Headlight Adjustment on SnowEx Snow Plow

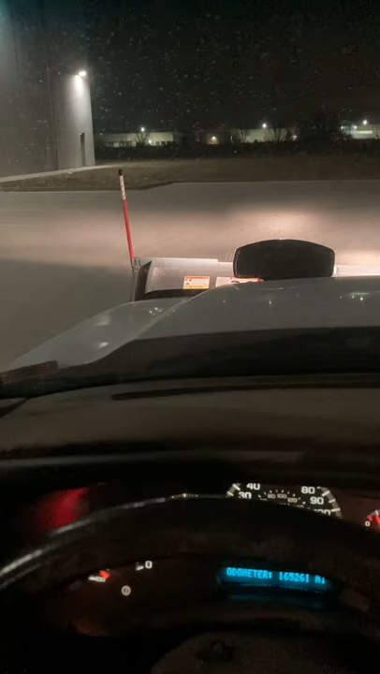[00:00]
Today's short video, we're going to adjust the headlights on the Snowex snowplow.
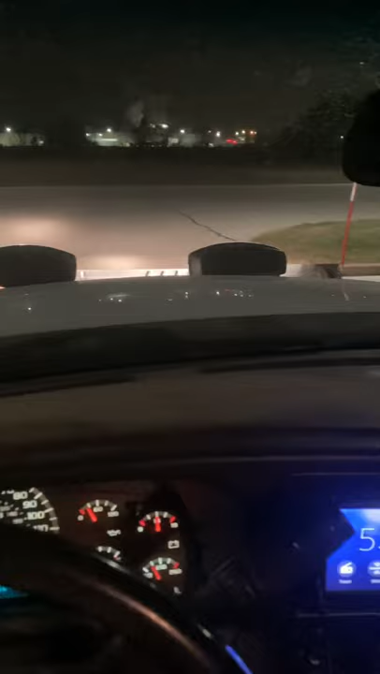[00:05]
This is the power plow, the whiteout. We've got here a three-quarter inch socket. We're going to go and there's two nuts on here. We're going to adjust those and aim those up higher.